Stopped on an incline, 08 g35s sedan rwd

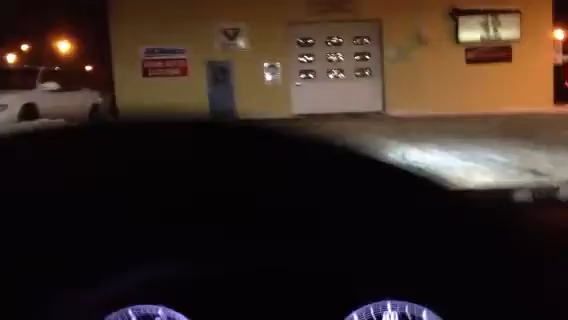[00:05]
but I'll show you, kind of see how steep that is, I'll like stop on it and show you what we're going up.